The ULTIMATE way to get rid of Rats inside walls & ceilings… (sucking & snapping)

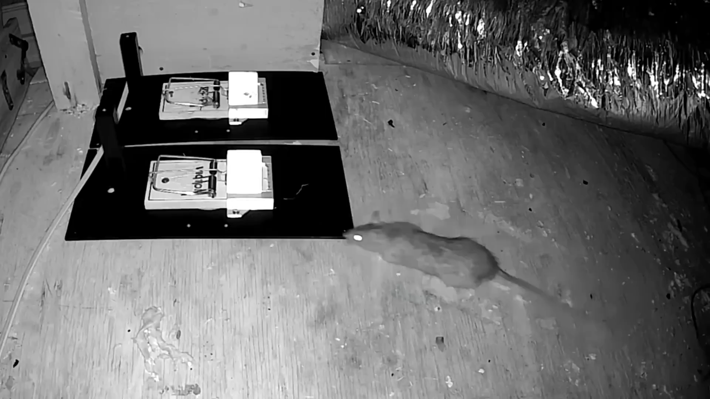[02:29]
these rats are like trying to figure out how to get the bait and then they just say you know what got to
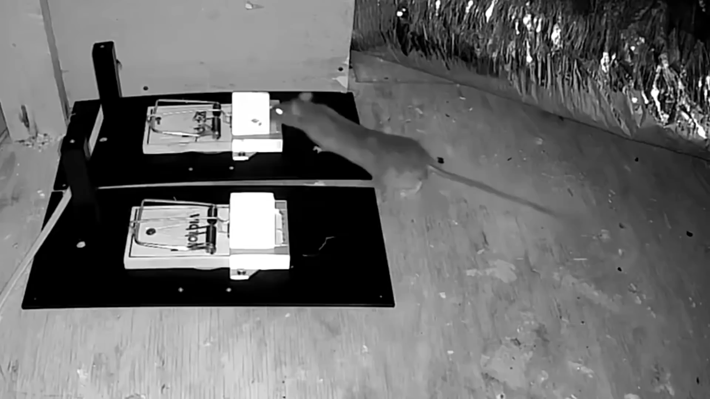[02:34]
go straight in and bam we're catching rats left and right that's pretty smart thinking super super tight crawl space you guys